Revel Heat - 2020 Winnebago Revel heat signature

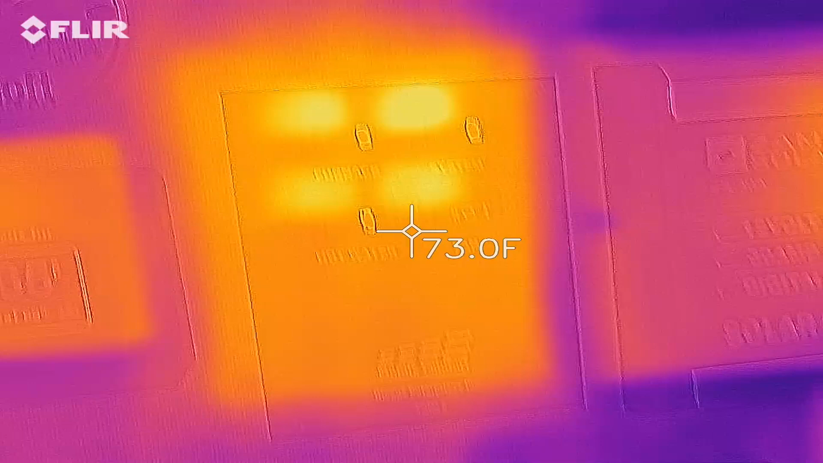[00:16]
On screen: spot 73.0°F
after driving it for about an hour,
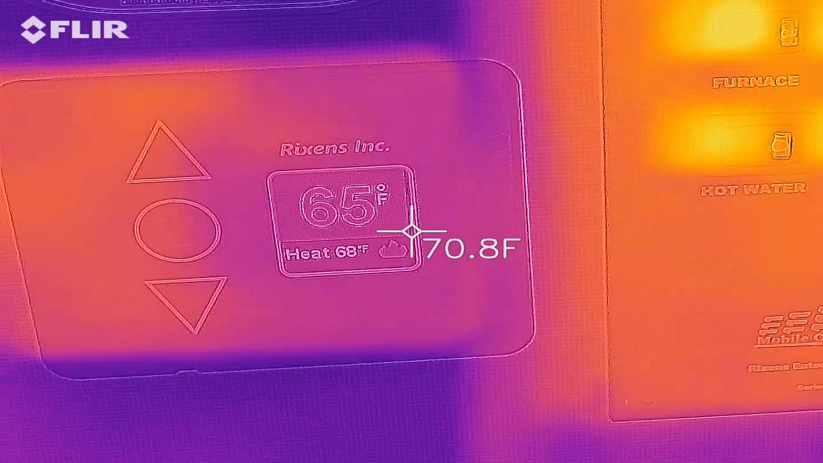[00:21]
On screen: spot 70.8°F
I would say, temperature outside is about 30 degrees, and the heat is set to 68,
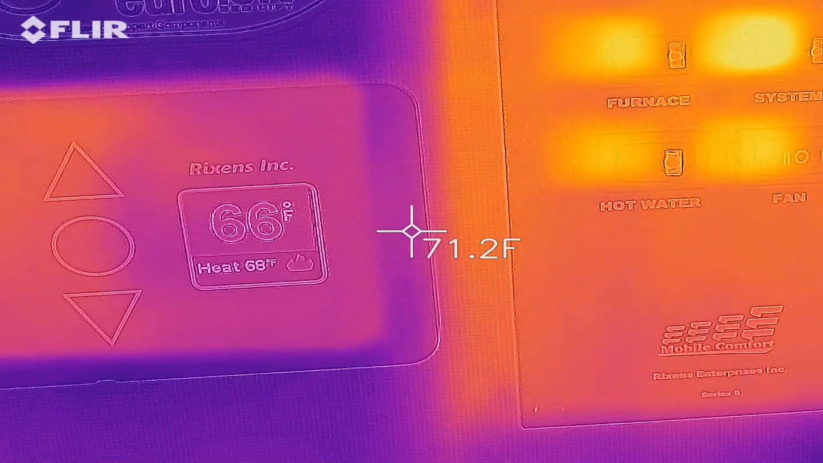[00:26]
On screen: spot 71.2°F
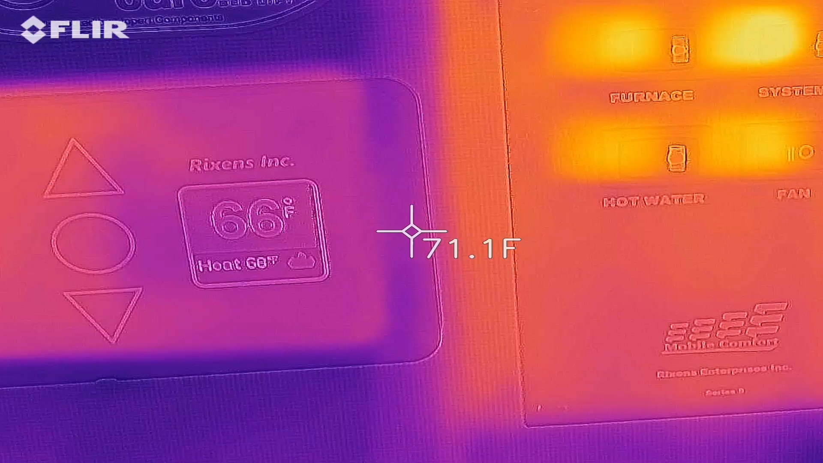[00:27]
On screen: spot 71.1°F
and the current inside temperature is 66.
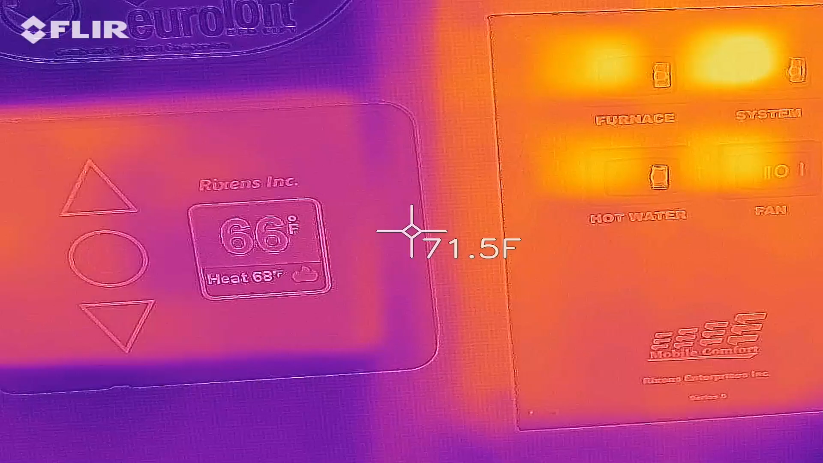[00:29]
On screen: spot 71.5°F
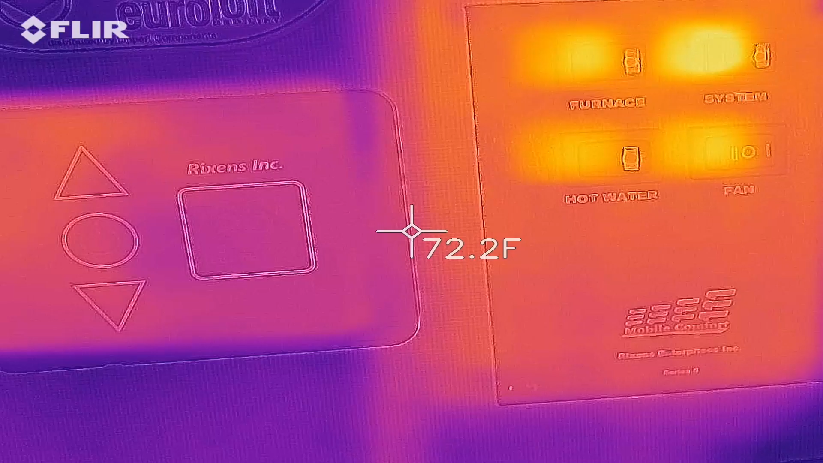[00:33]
On screen: spot 72.2°F
So the heater is running, and that gives you a little bit of an idea of what is going on in terms of an environment.
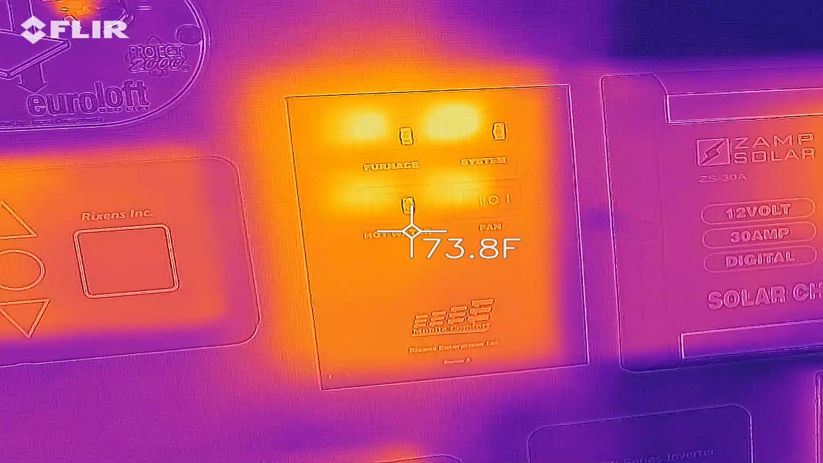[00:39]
On screen: spot 73.8°F
And what I'm going to do now is give you a little
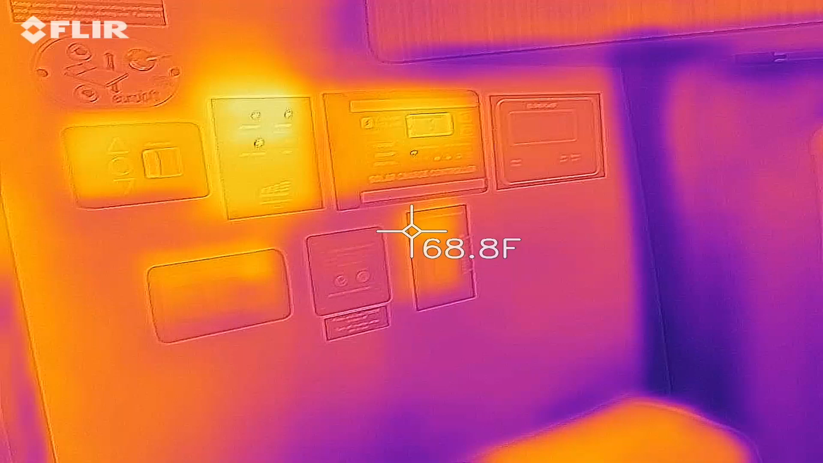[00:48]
On screen: spot 68.8°F
and show you the cold spot and the cool spot.
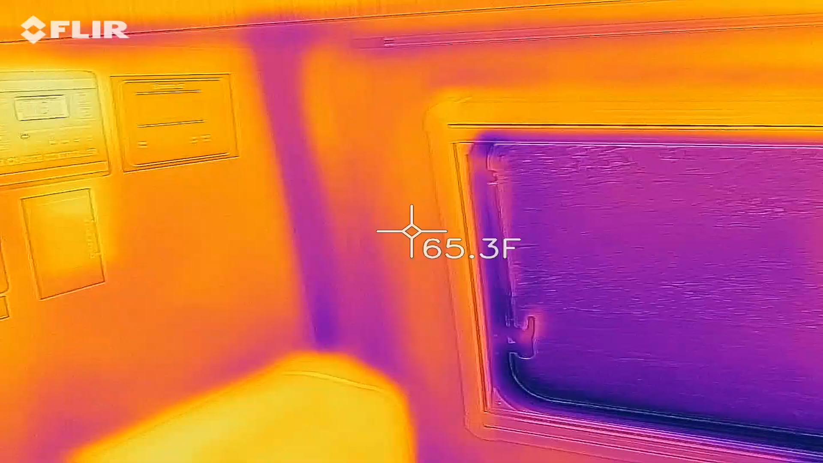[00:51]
On screen: spot 65.3°F
The cold spots are blue, and the cool spots are blue, and the hot spots are yellow.
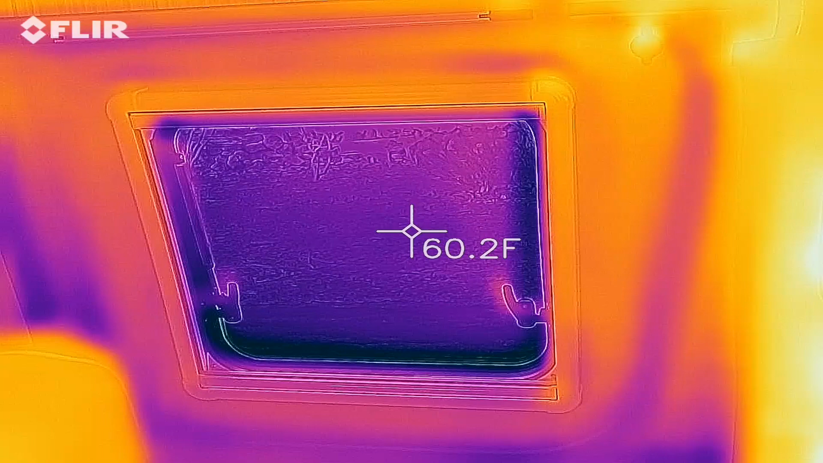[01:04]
On screen: spot 60.2°F
So the thermal glass is pretty insulated. This is without the privacy shade, so that gives you an idea. It's about 60 degrees.
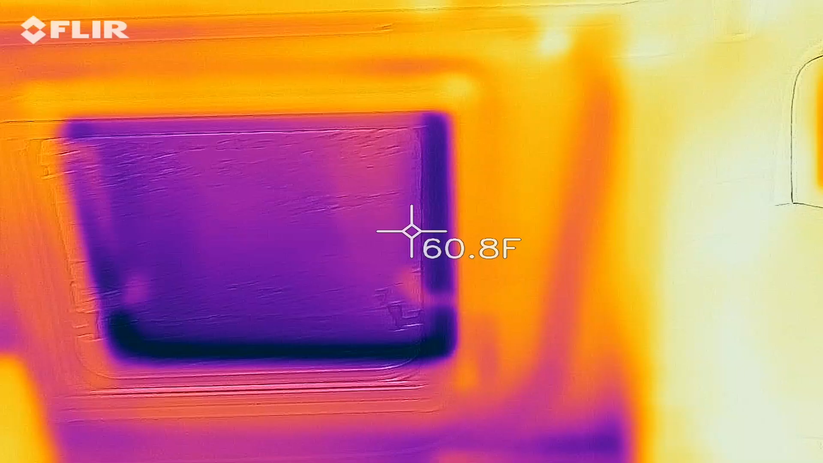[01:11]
On screen: spot 60.8°F
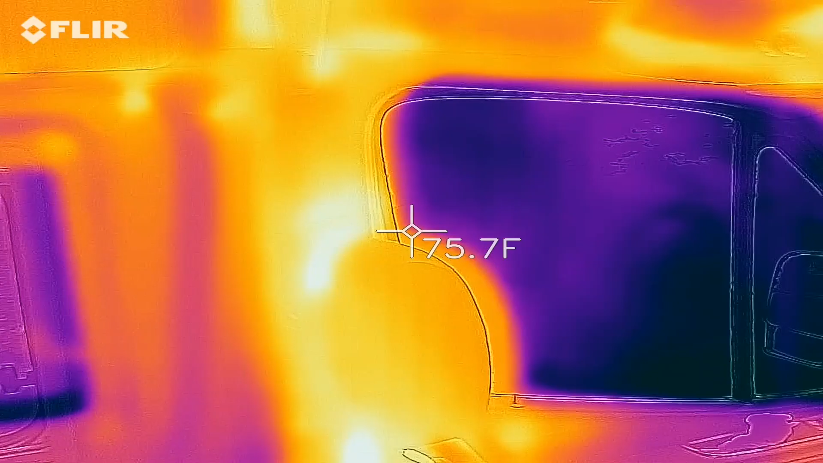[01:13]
On screen: spot 75.7°F
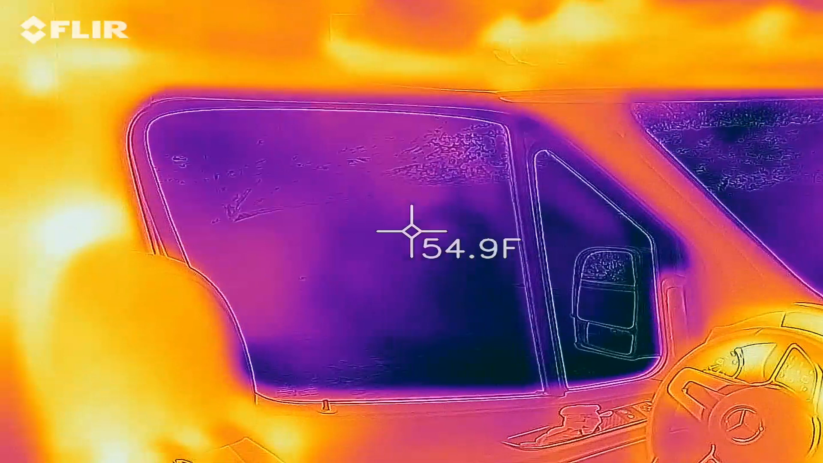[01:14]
On screen: spot 54.9°F
Now, the van glass, the chassis glass, that's a different story altogether.
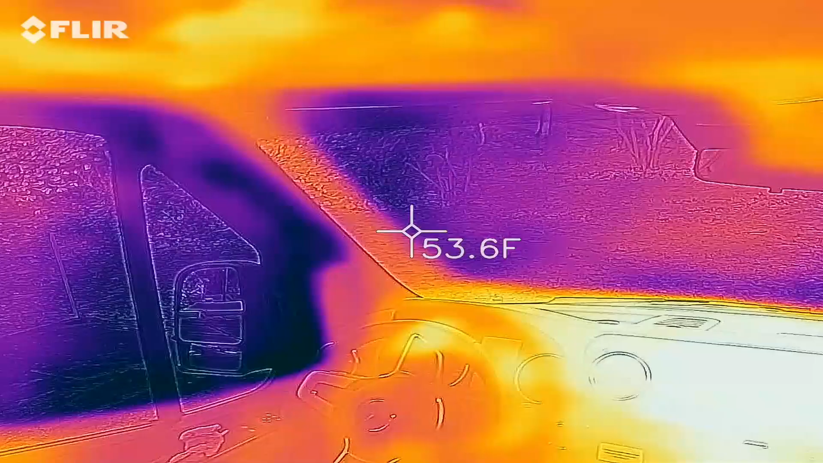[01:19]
On screen: spot 53.6°F
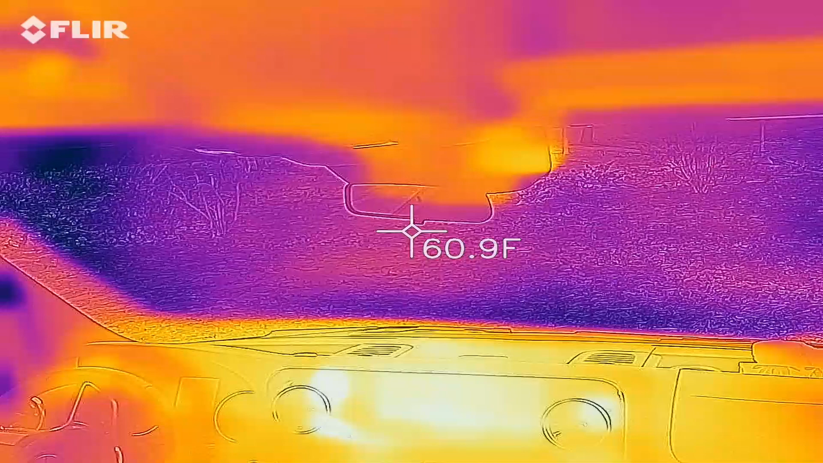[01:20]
On screen: spot 60.9°F
So here's your first problem, is this glass.